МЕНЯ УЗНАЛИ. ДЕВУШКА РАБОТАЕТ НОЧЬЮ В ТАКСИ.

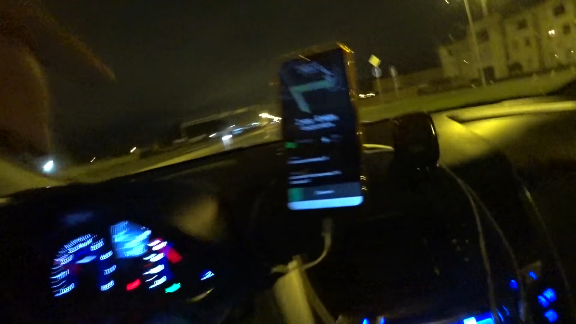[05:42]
Опа. Заказик прилетел. Подача полтора километра.
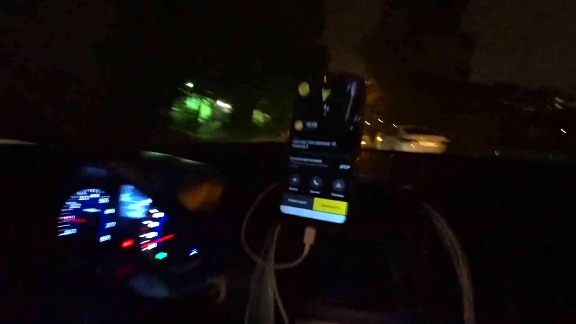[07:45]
Триста семьдесят два рубля заказика мне оставили в пятьсот рублей без сдачи.